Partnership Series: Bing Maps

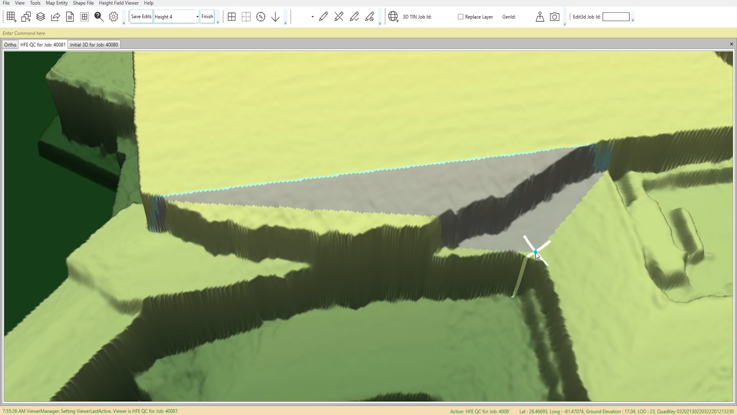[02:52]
it's probably one of our 3D editors that have touched up the algorithmic output.
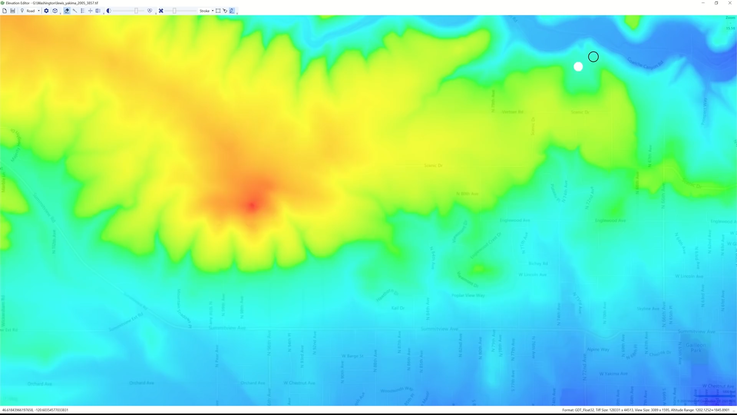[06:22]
and it's just elevation data for all of the land area of the entire world.
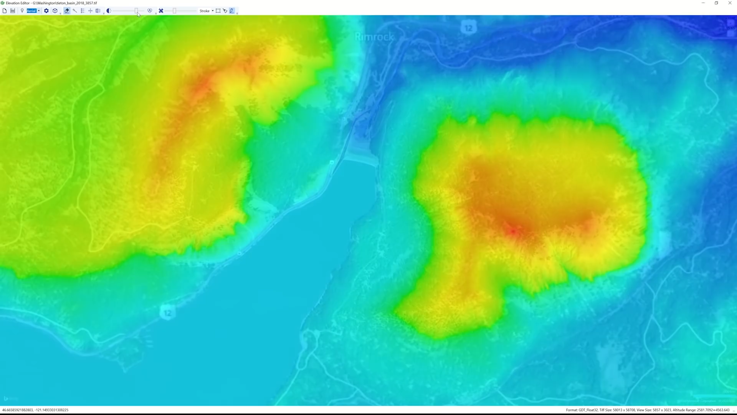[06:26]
This data really helps fill in the massive world in Microsoft Flight Simulator.